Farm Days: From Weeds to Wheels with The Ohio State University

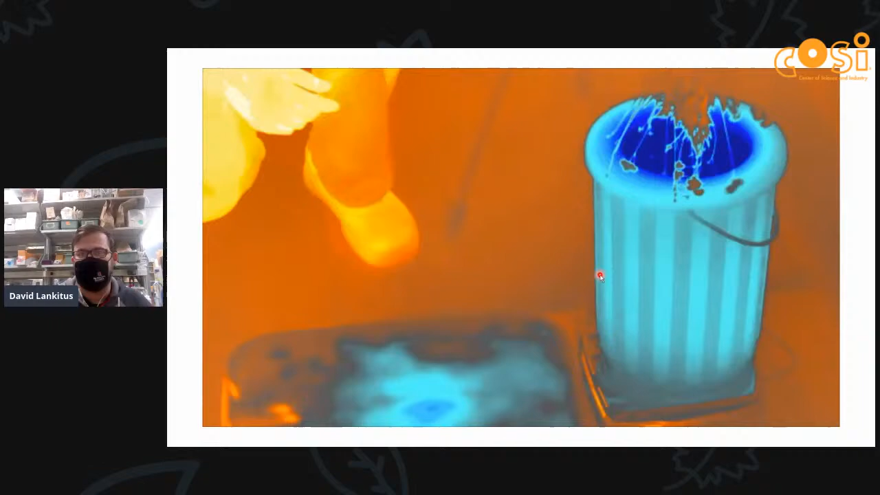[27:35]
latex from this is a video a temperature video so you see it splash into the liquid
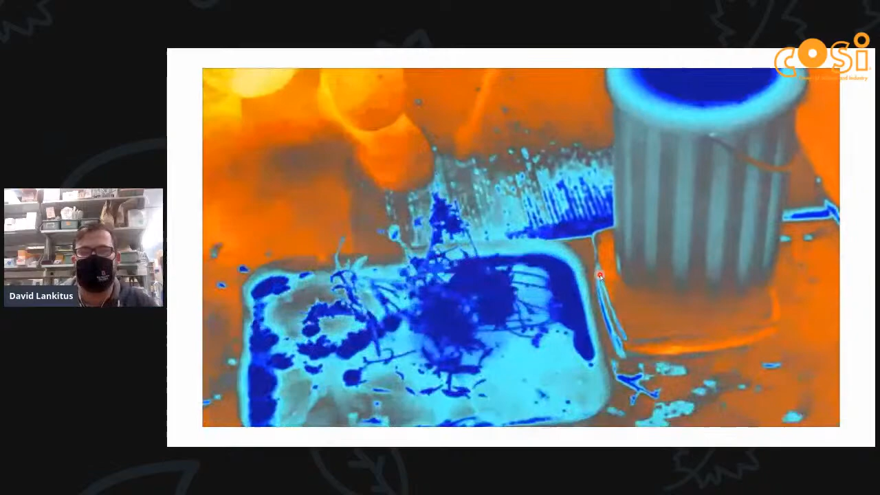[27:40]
nitrogen and now it's cold and then you just smash the leaves and they shatter and you're left
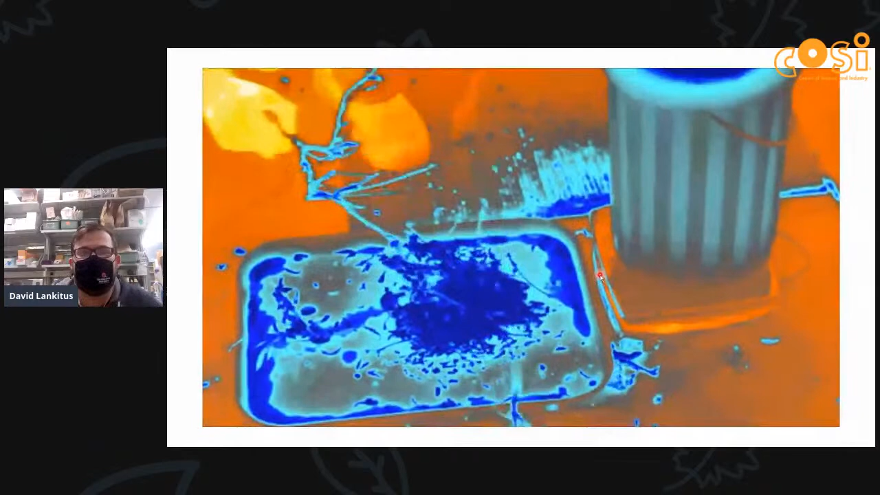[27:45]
with branches without leaves because that leaves can cause contaminations to the latex so this next video is how we analyze our rubber samples in the roots